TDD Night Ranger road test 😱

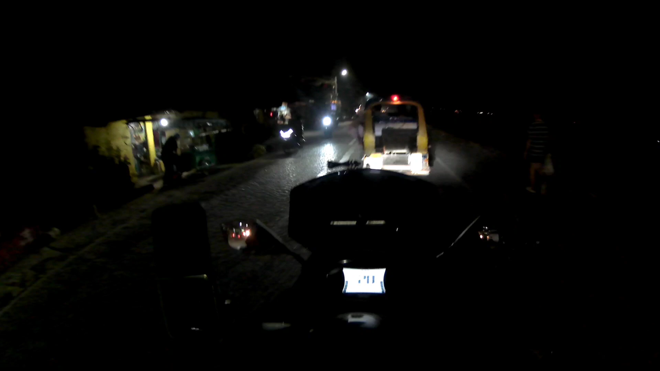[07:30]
kasama na doon yung low beam yellow low beam white low beam white beam at flashing
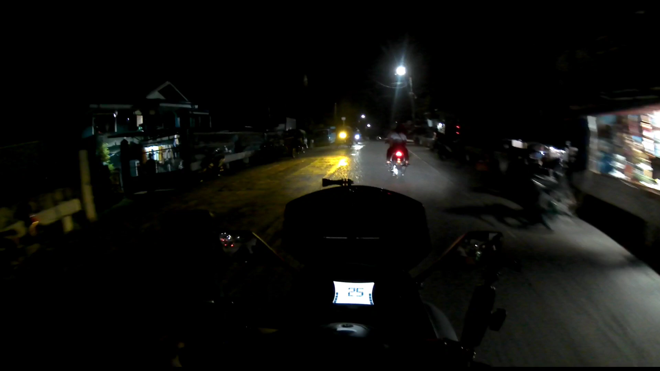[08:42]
kahit na hindi sya naka-pole blast yung tatlong ilaw talaga yung ginamit dalawa lang malakas na eh hindi tayo sa madilim talaga oh medyo malamig na sanang umulan
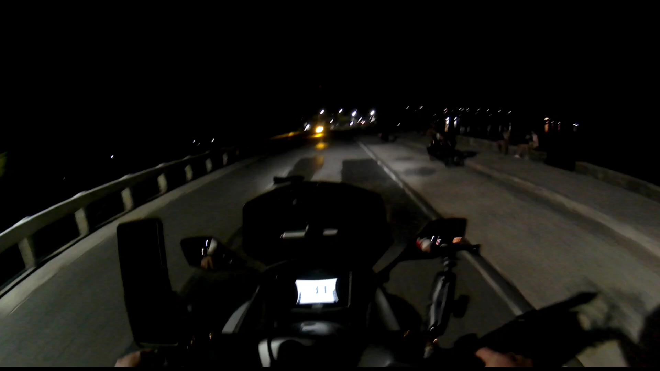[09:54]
wala maliwanag na dito eh pato ba to punta pa tayo sa unahan ito yung high beam ng NMAX so hindi siya ganun kaliwanag punti lang kaya nga nagpalagay ako ng MDL para lumakas naman yung ilaw natin sa gabi lalo na may plano tayong magride sa malayuan
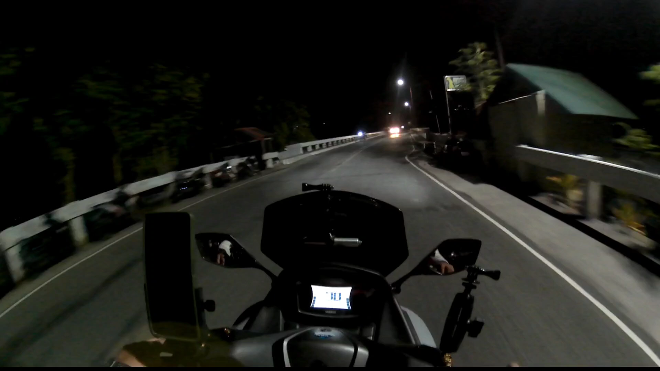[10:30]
so dapat prepared tayo kasi hindi natin alam yung mga daanan baka may mga butas o ano na lang hindi natin pamilyar eh unahan pa unahan yung madilim talaga eh gusto ko yung madilim yung walang ilaw pero matandahan lang tayo dito
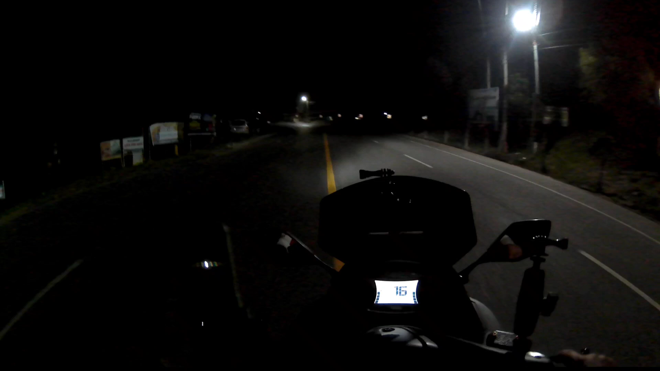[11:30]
maraming magkatambay na dito malang iya naman talaga dito tayo sa ibabaw maraming na palang nakatambay dito sa lipata pagpagabi mabababamaw na konti ito medyo madilim dito eh so ito mga boss papakita ko sa inyo yung low beam wait wait wait wait wait dito madilim dito
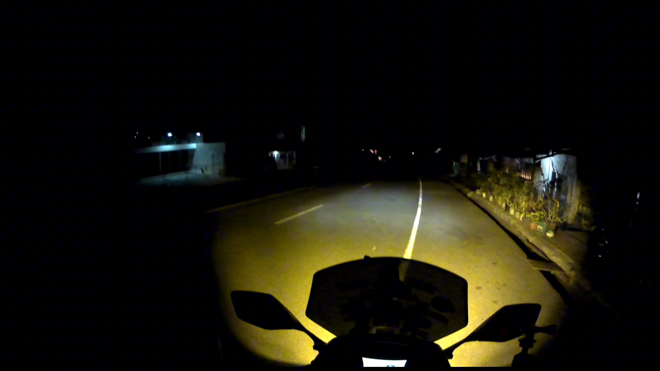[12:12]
tapos low beam na white tanyo yan sabayin natin yung low beam na puti at saka high beam na puti din tingnan natin ito mga boss